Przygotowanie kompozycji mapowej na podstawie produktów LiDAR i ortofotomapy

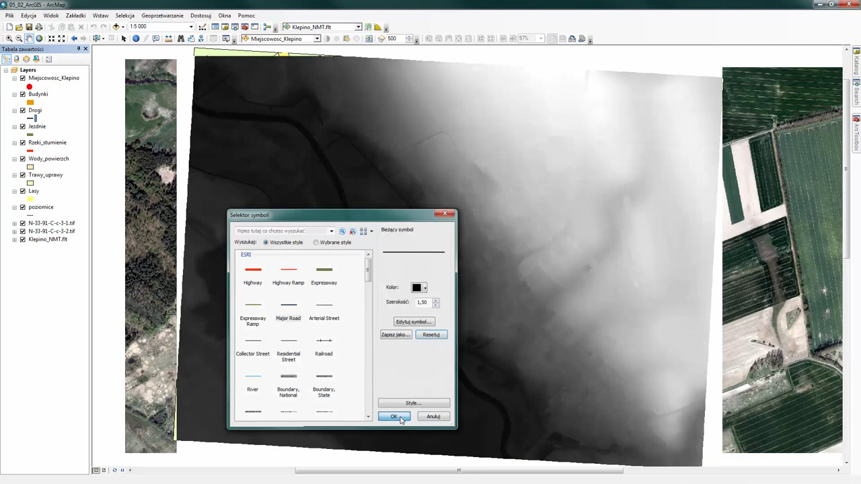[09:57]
Kliknijmy OK, aby zastosować ustawienia. Teraz przejdźmy do warstwy jezdnie. I ponownie wybierzemy symbolizację dla tej warstwy.
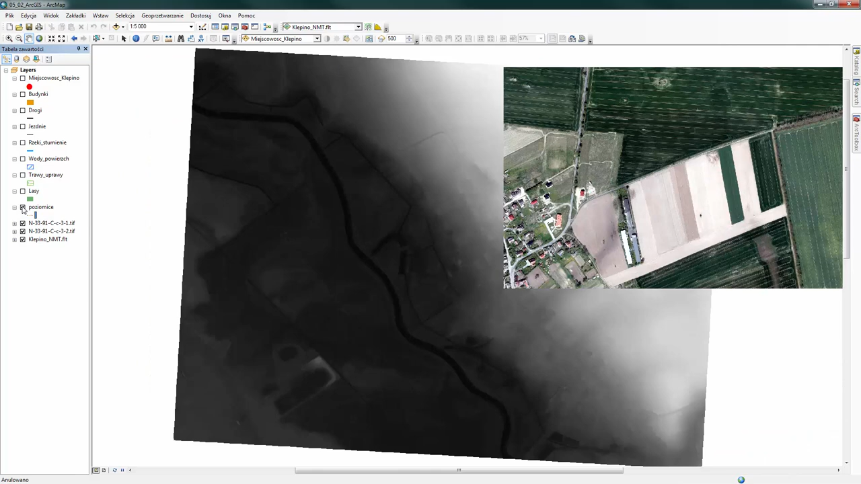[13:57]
Pozostawmy jedynie widoczność warstw rastrowych. Zajmiemy się najpierw numerycznym modelem terenu, więc również wyłączmy widoczność ortofotomapy.
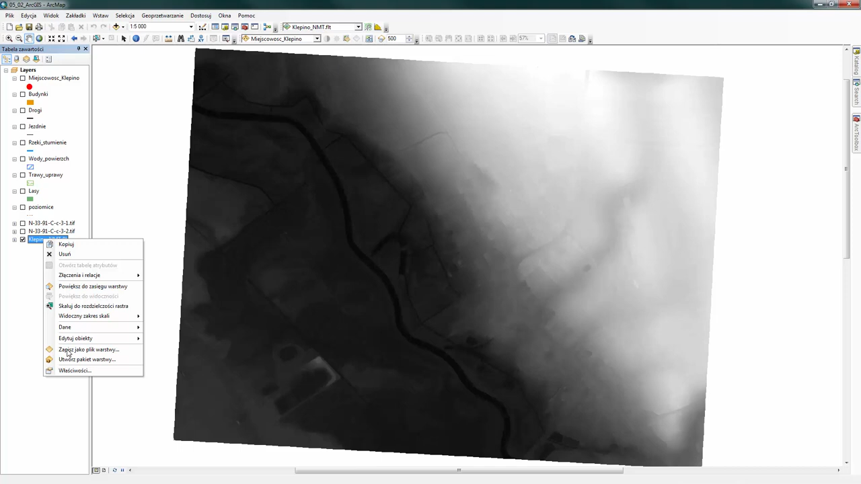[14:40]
Zaznaczmy tę warstwę prawym przyciskiem myszy i otwórzmy właściwości warstwy tematycznej.
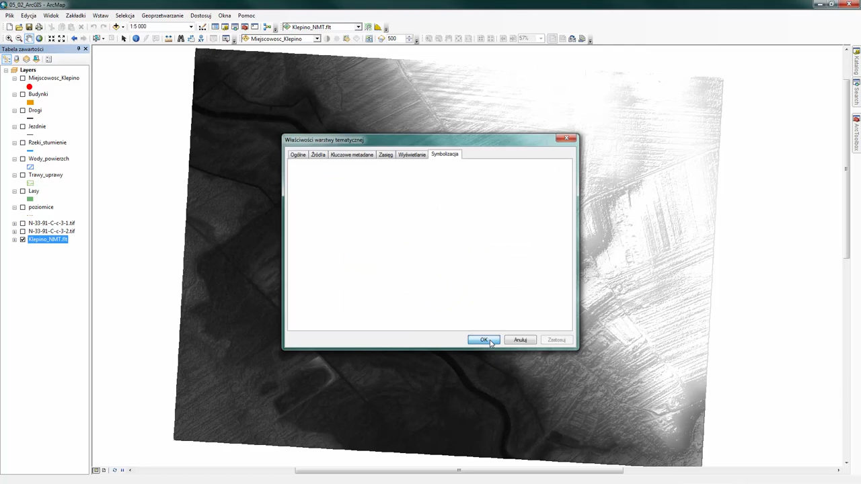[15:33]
Efekt ten uwydatnia ukształtowanie terenu, przez co mamy wrażenie trójwymiarowości. Następnie na liście warstw włączmy widoczność ortofotomapy.
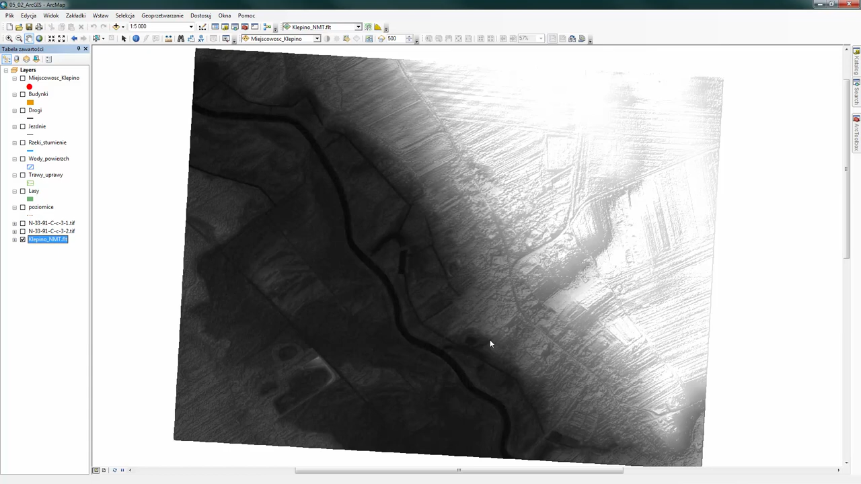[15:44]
Teraz dostosujemy widoczność oraz zasięg ortofotomapy.
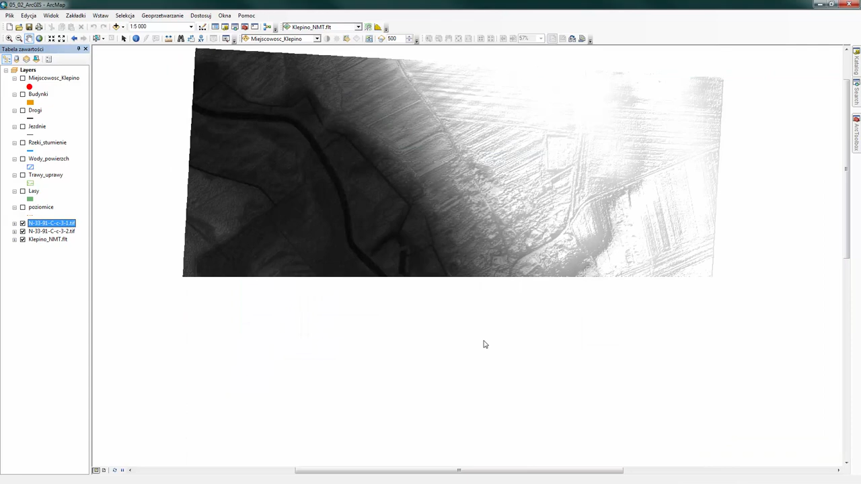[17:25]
Przejdźmy teraz do zmiany ustawień dla drugiej ortofotomapy.